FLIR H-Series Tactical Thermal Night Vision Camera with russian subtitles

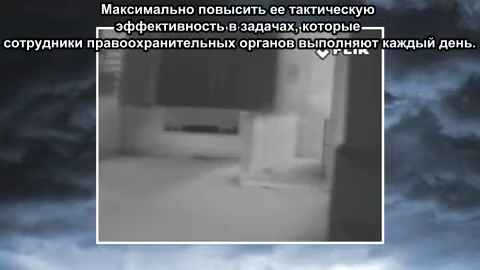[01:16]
to maximize its tactical utility in the missions that law enforcement professionals encounter every day.
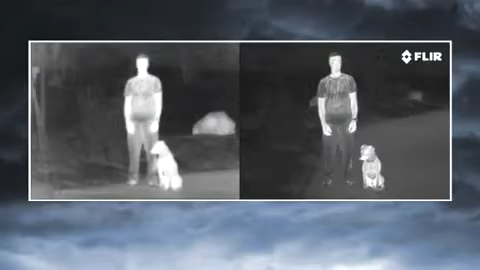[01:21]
With four times the image clarity and detail of earlier systems, the 8 Series lets you see more of your surroundings than any other thermal night vision technology in the world, for less than half the price.
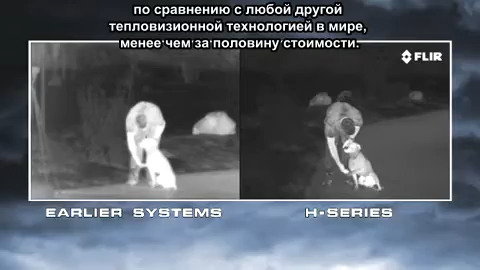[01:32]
Thermal cameras provide tactical advantages that other night vision technologies just can't touch.
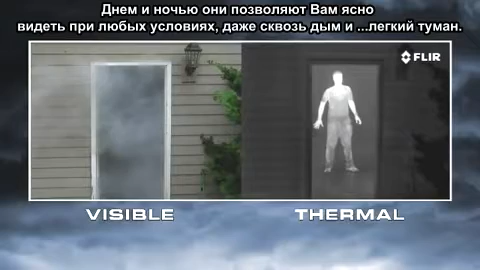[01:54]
including through smoke and light fog.
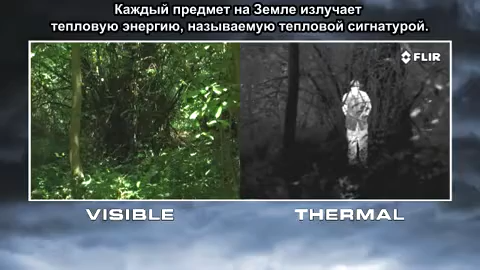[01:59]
Everything on Earth gives off thermal energy called a heat signature, and anything with a heat signature shows up clearly to a thermal camera. This helps you to see things you'd never see with your eyes or with yesterday's night vision cameras.
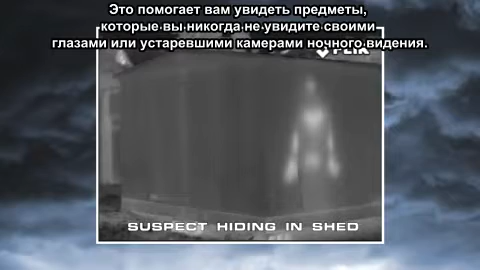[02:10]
Things like recently parked cars, discarded weapons and evidence, but especially people.
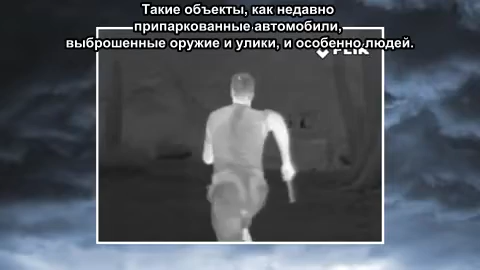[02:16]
No one can hide their heat, so they can't hide from you.
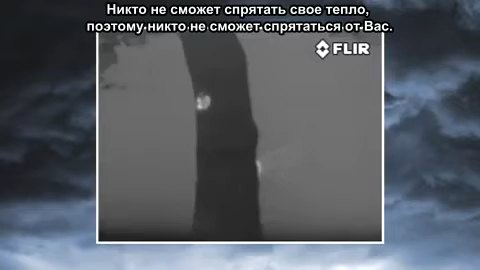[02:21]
Thermal cameras help you to see people lurking in the shadows,
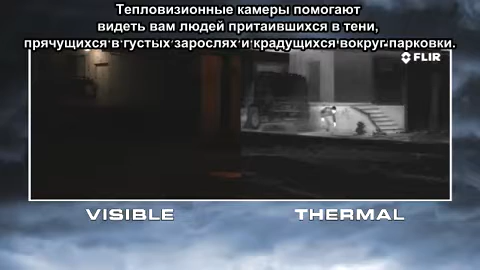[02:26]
hiding in thick foliage, and sneaking around dark parking lots.
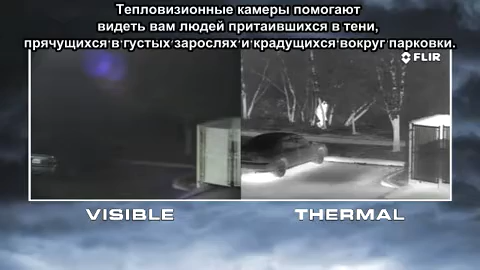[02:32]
They're also effective search and rescue tools in full sunlight and in total darkness,
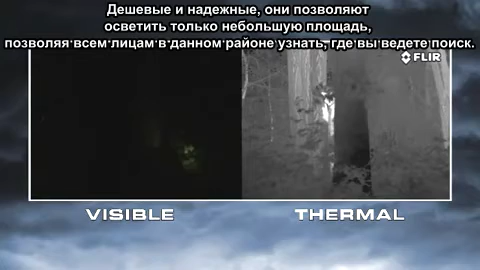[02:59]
They're cheap and reliable, but they only illuminate a small area, while letting everyone else in the area know where you're looking.
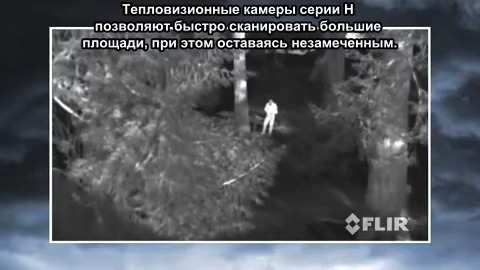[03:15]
Night vision goggles and scopes make images from visible light, just like your eyes, so their familiar green cast images provide excellent situational awareness at night. Unfortunately,
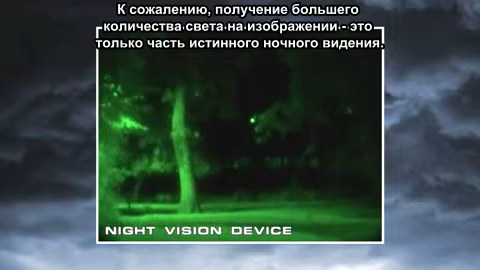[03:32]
magnifying the amount of light in an image is only part of the solution to true night vision. The critical element they don't address is visible image contrast. That's what you really need to be able to see at night.
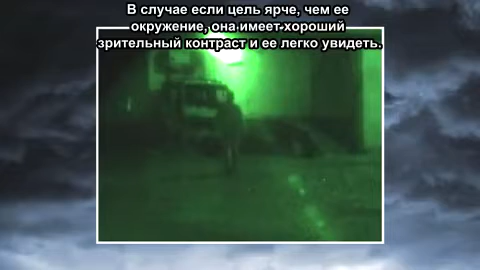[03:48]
When a target doesn't have good visual contrast, you can't distinguish it from its surroundings.
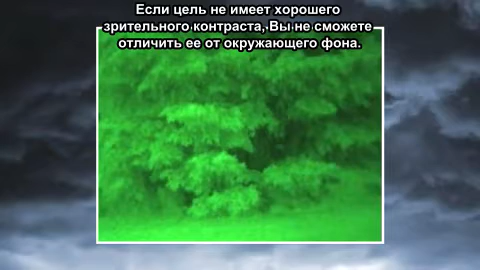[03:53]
No night vision scope can reveal contrast that's just not there.
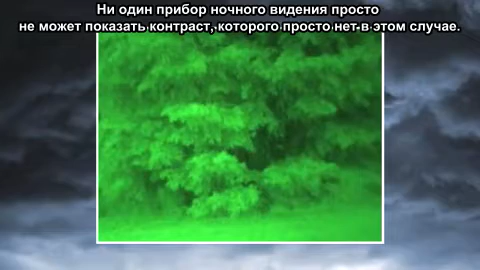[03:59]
Thermal cameras see heat, not light.
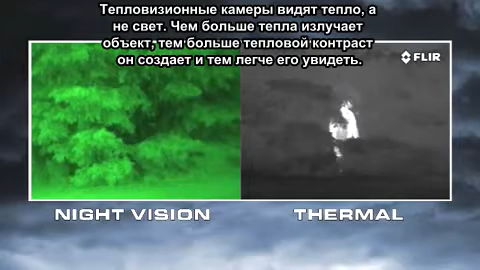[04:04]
The more heat an object gives off, the more thermal contrast it generates, and the easier it is to see.
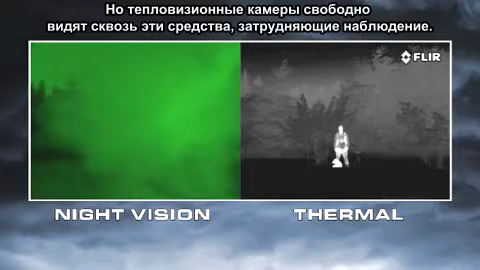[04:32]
But thermal cameras see through these obscurants clearly.
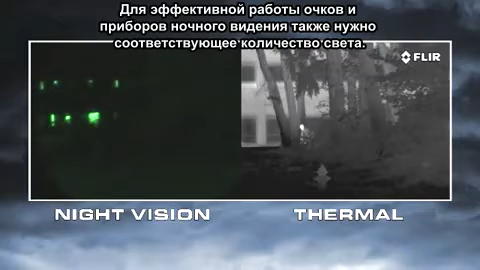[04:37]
Night vision goggles and scopes also need to have the right amount of light to work well. If light levels are too low,
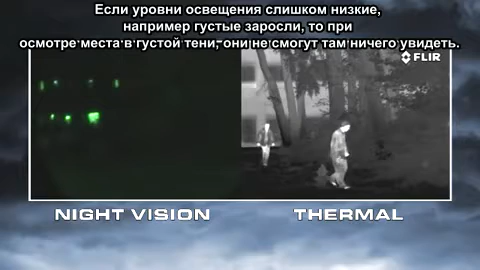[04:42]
like in rural areas, and when looking into deep shadows, they won't be able to see anything.